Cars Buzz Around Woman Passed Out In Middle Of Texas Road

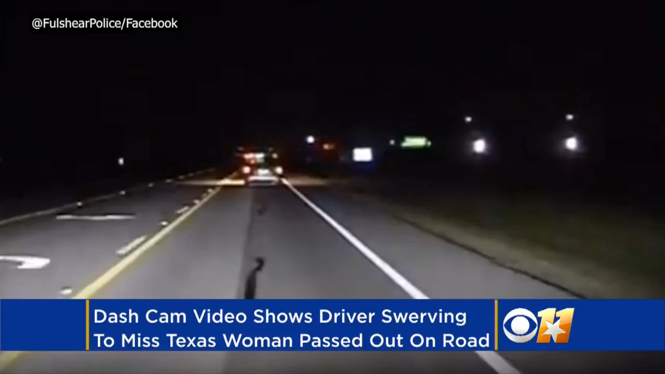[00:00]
Dash cam video shows a car swerving to miss a woman's head. The Fulshere Texas police officer then jumped out of his cruiser to see what it was on the road and realized it was a person. This was on FM 1093.